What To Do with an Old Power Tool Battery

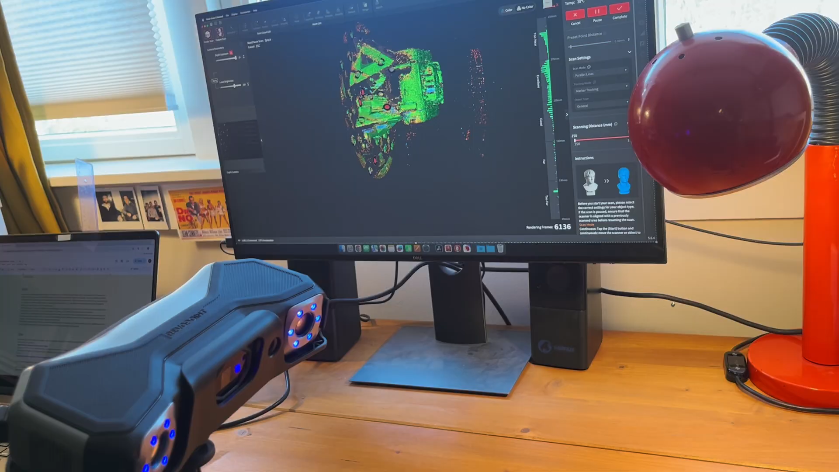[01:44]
And it has multiple modes depending on the type of object that you want to scan and if you want to scan with color and so on.
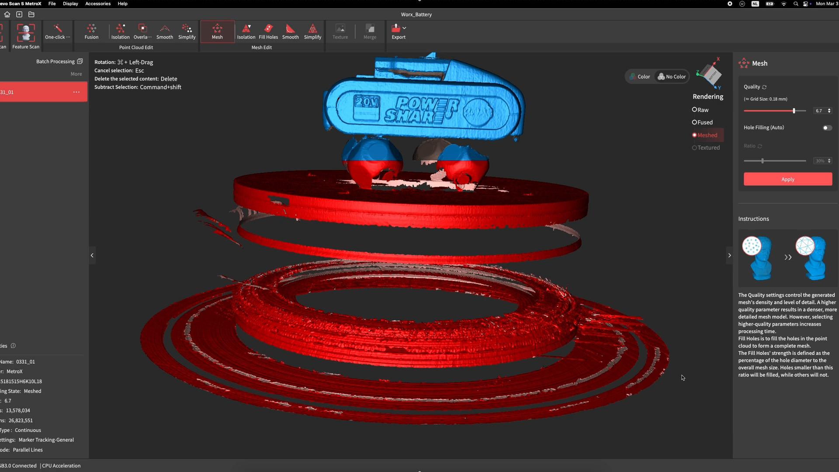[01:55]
you need to get rid of the parts that don't matter and perform a few automated and some other manual functions to get the part as you wish and export.
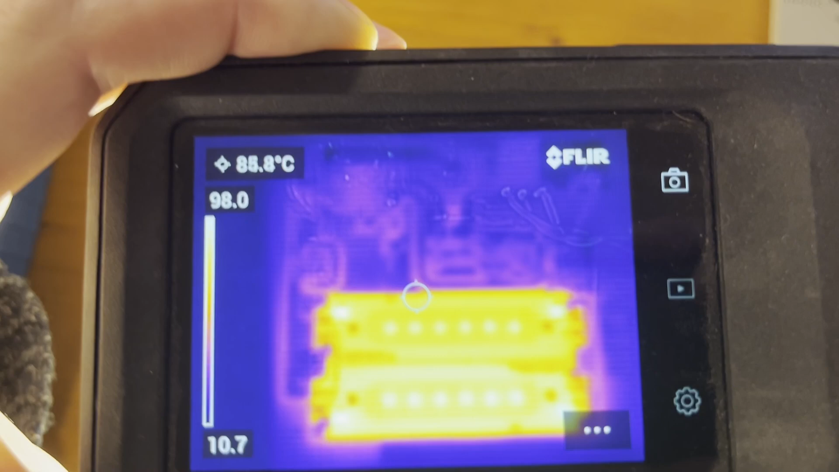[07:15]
On screen: spot 85.8°C
The LEDs are becoming a bit too hot.